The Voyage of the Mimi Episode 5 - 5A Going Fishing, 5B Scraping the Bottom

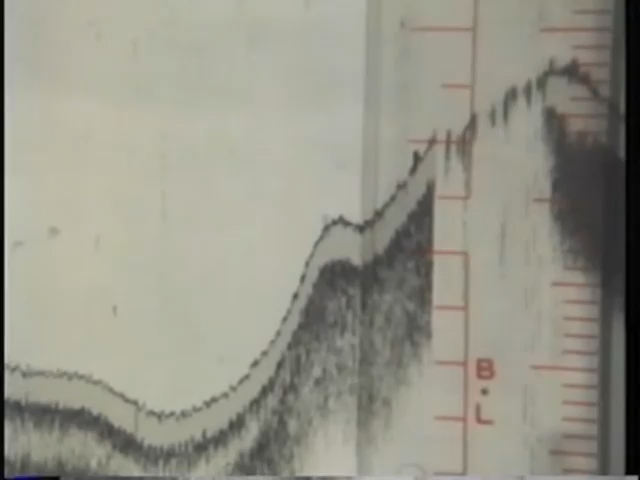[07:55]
That must be Jeffrey's bank. Oh, oops, I've got to take the water temperature. Arthur, are you going to use a computer?